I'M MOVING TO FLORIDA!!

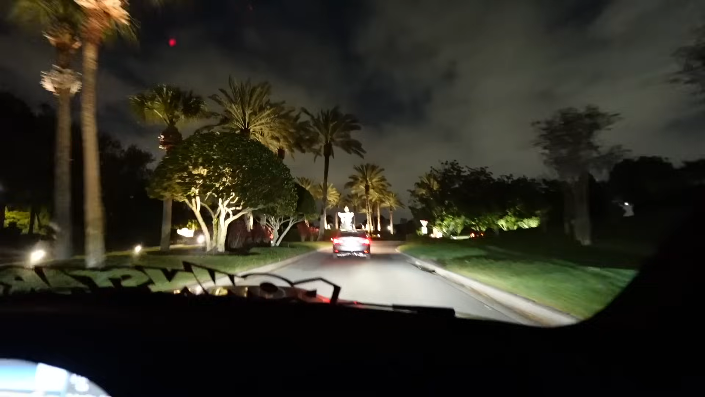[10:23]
Damn, bro, shit, it looks crazy. Look at all the palm trees, the fountain.